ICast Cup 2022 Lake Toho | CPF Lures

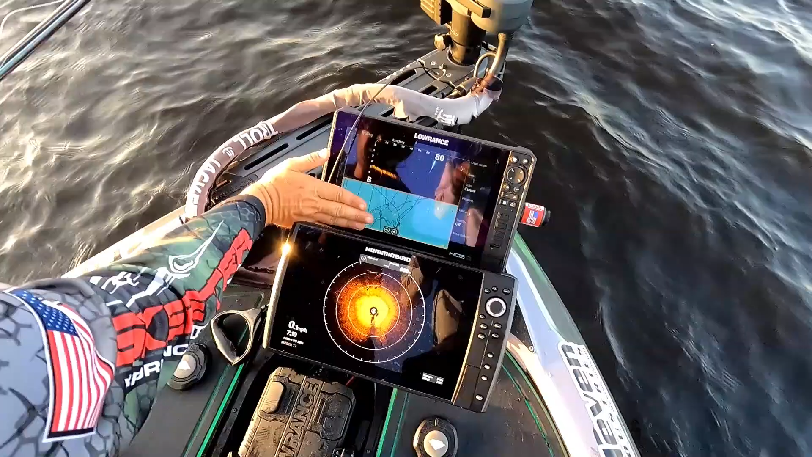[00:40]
Now get it on video. All those fish, all those little white dots, those are fish.
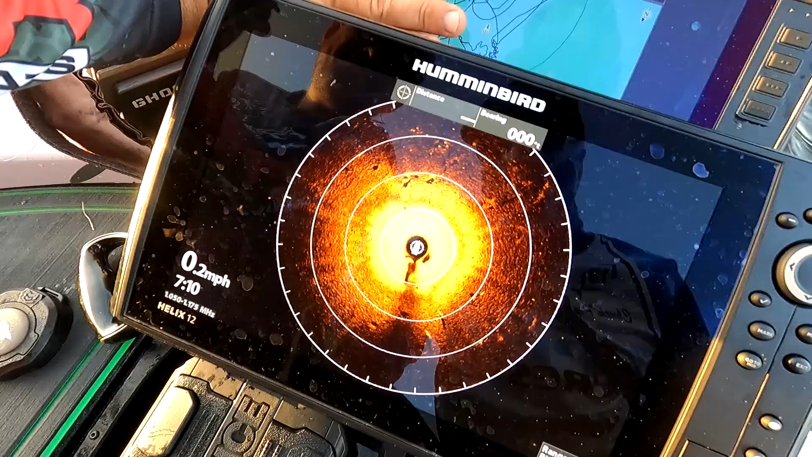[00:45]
See that? Now we just got to put them in our live well.